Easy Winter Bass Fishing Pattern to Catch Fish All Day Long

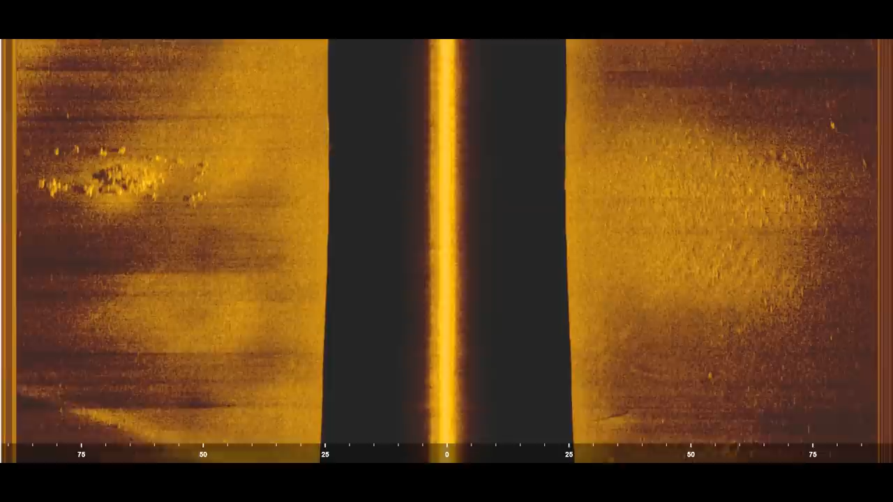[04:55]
And as you can see on the left side here there's a nice rock pile.
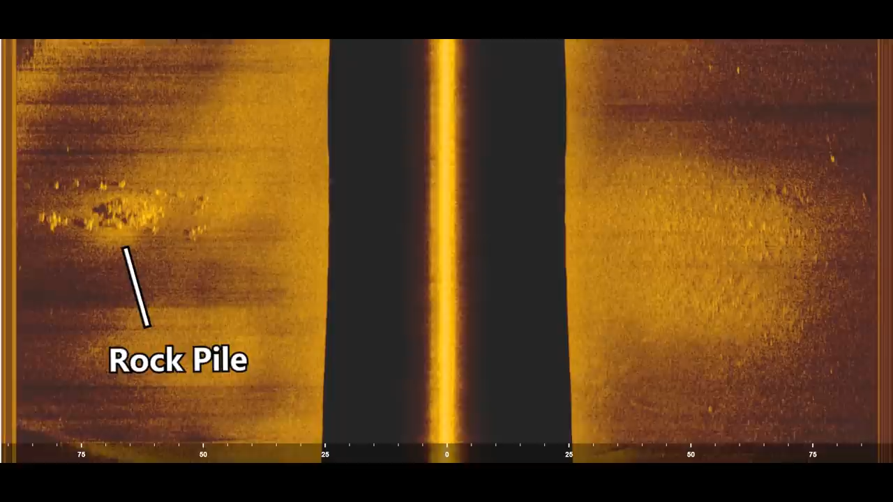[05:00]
And you can see some white dots on top of that rock pile. And those are those spotted bass I'm catching.
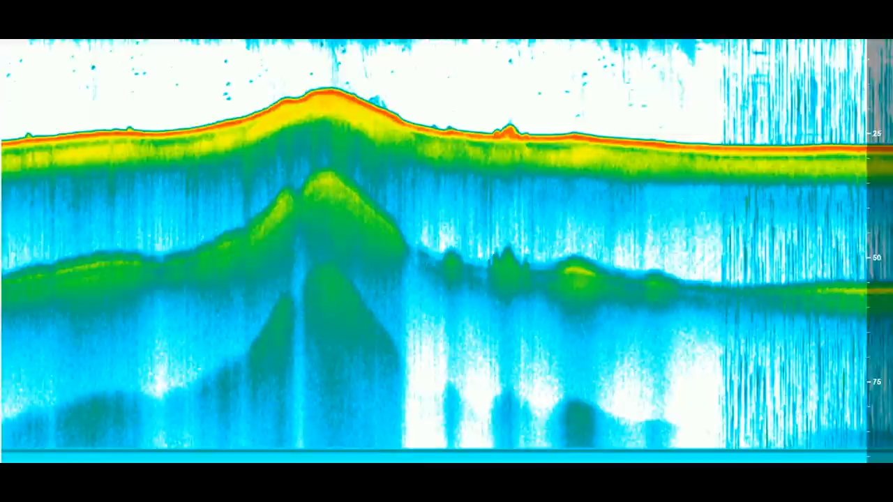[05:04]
And then here's the same spot using the 2D sonar. And it's actually kind of interesting. When I graphed over this I couldn't see any bass on the graph. A lot of times when these fish get in these rock piles they'll get really tight in those rocks.
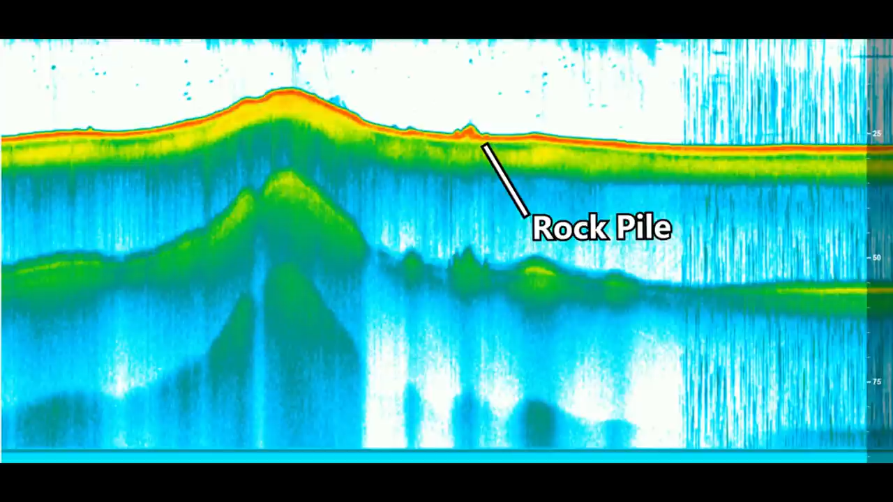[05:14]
And you won't actually see them off the bottom. So the only way you can actually find those fish is using the side scan.
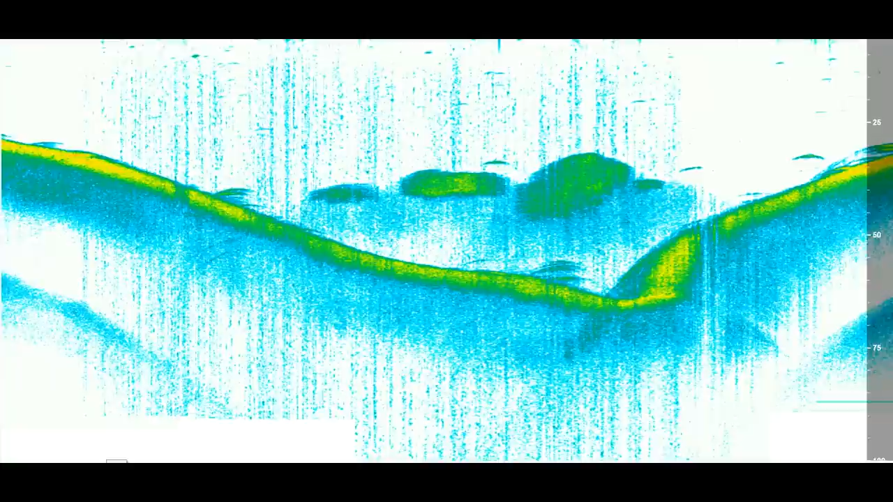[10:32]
Okay, so here's one of the first spots I graphed over, and as you can see, there's a bunch of bait suspended off the drop, and then there's some big arches right on the drop. And I don't know if these are bass.
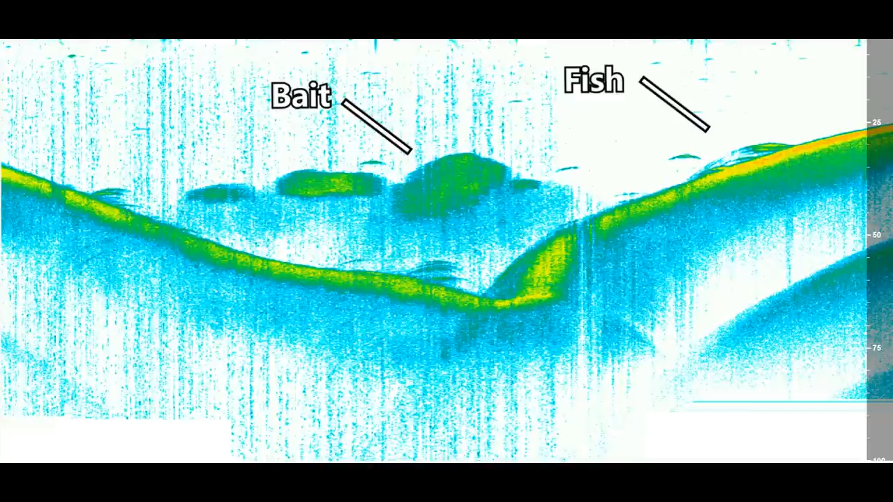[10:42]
It could be white bass stripe or something like that. But it looked pretty good, and I fished it with an Alabama rig and a jig and didn't get any bites. So here's another spot I found, and it's just a hump with some stumps and rocks in about 20 to 22 feet of water.
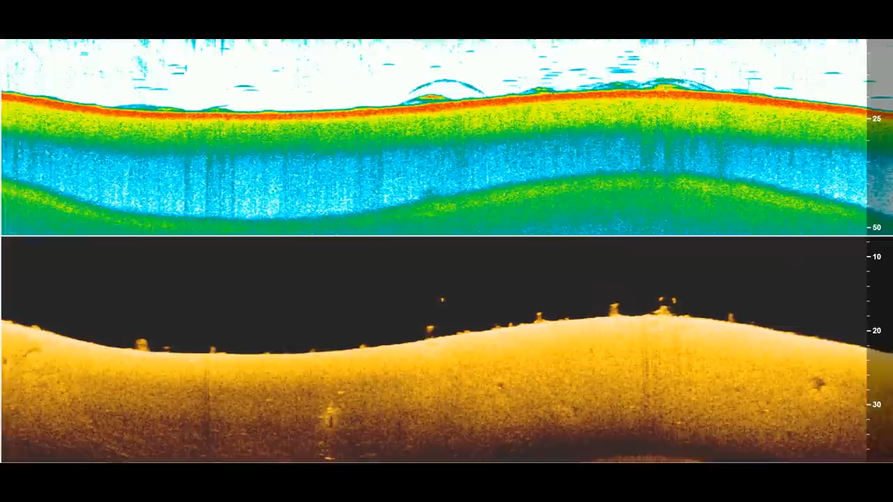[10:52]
And there's some fish suspended over the top of that brush. And they're actually spread out in a line across the bottom, and that makes me think that they're bass. But I tried to throw an Alabama rig and a jig down there and just couldn't get them to bite. And in the summertime, if I saw a spot like this, this would be a guaranteed fish on like a 6 or an 8 XD, but for some reason, they just wouldn't bite today.
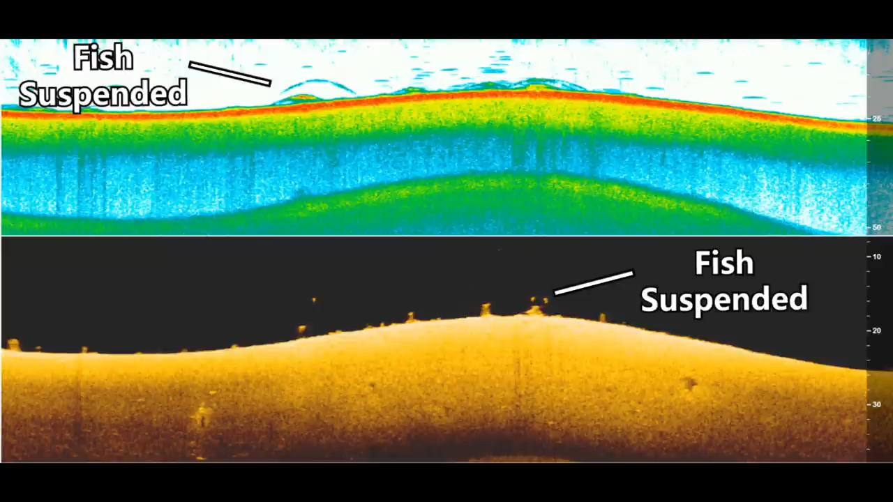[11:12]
Now here's just a nice shot of some cane piles I found, and I don't know, there's not really any fish in them, but I thought it was a cool shot.
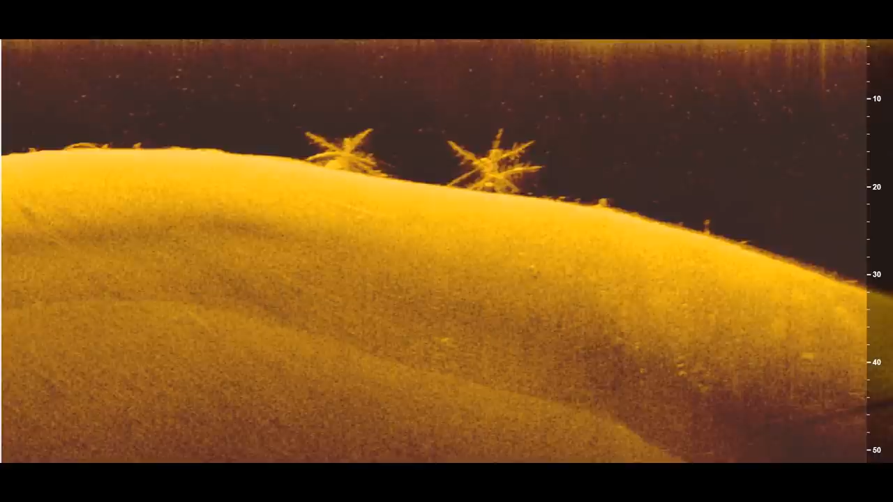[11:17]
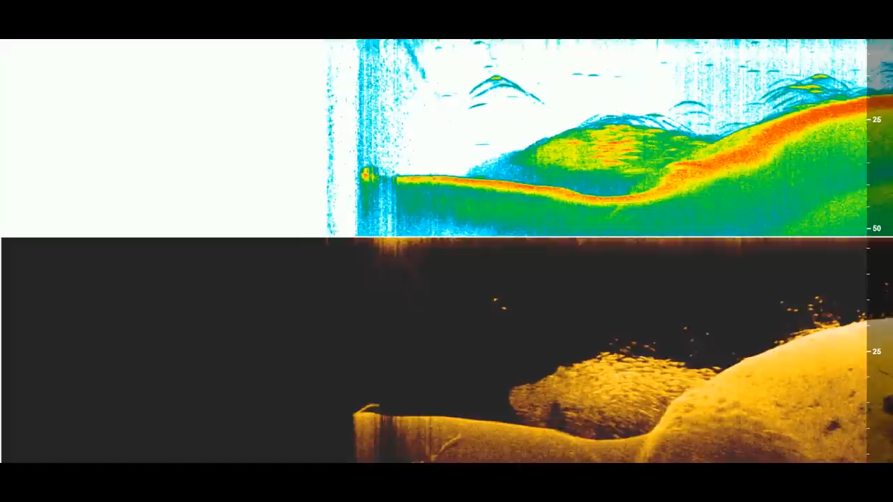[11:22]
So I got pretty pumped up about this spot when I first graphed over it, and you can see there's a bunch of fish suspended off the drop, and then there's some bait down there,
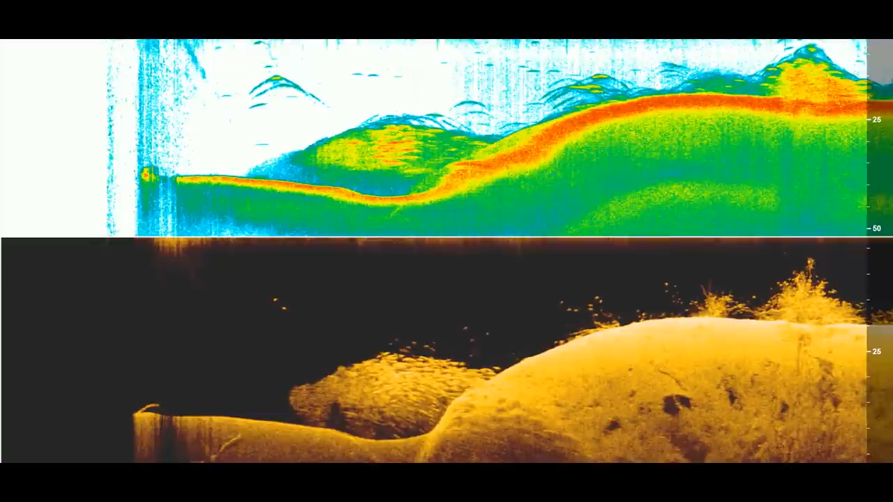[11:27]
some big brush piles, and just fish all over them. And I'm sure that some of these fish are crappie and maybe white bass, but they're even fish like busting on the surface. So I think that there's some good bass that are sitting somewhere around these tops.